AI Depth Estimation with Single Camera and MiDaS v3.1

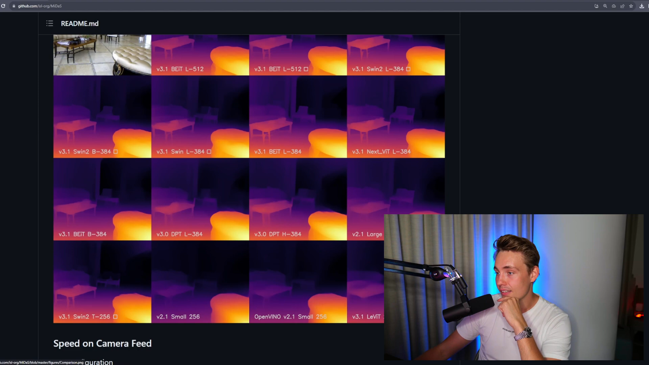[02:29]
We can see that this version 3.1 here is significantly better than version 3. We can just see the nice details here around like especially like around the table.
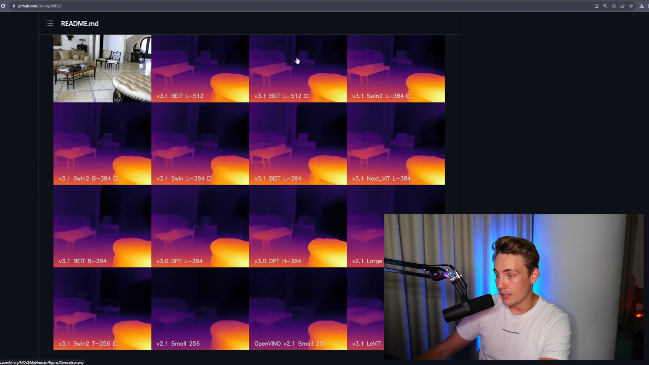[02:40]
Also the objects in the background we can see the chairs are a bit like blurred out here and it is really nice detail here. But the details we get on these new models it is just awesome. We're going to see how we can run it in our own custom python script.